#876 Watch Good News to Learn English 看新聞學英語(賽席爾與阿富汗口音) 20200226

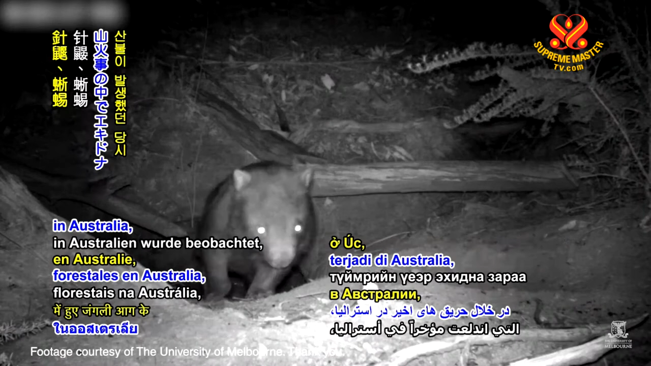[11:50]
During the recent wildfires in Australia, it was witnessed that species such as echidnas, lizards,
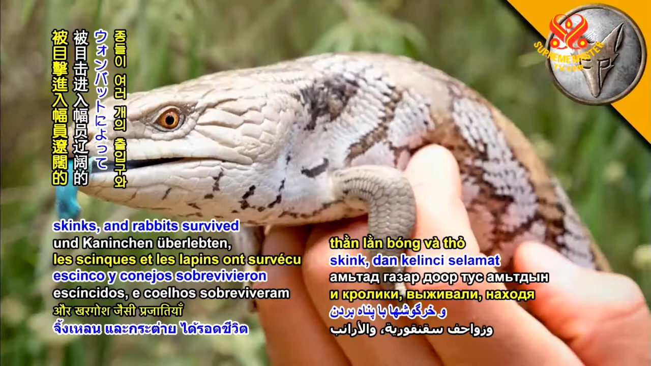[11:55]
skinks, and rabbits survived by taking shelter in the extensive burrow system set up by wombats,
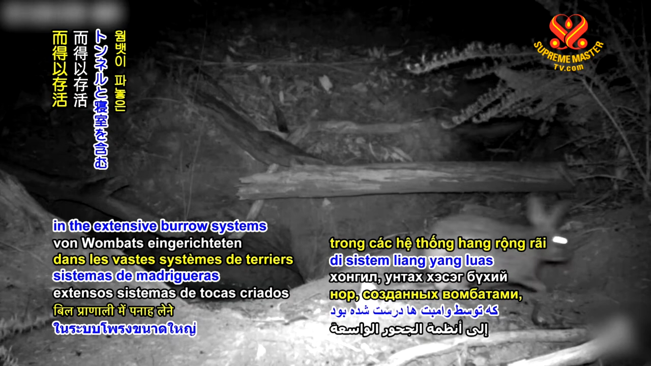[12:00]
which include multiple entrances, tunnels, and sleeping areas.